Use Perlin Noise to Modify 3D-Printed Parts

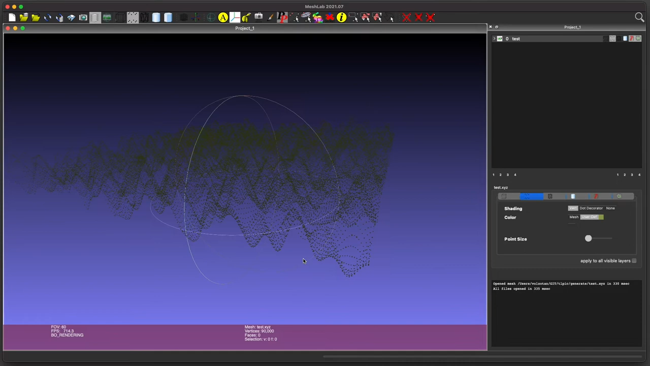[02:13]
So what we need to do is connect all of these points to form triangles. We can do that in the code right after calculating the noise.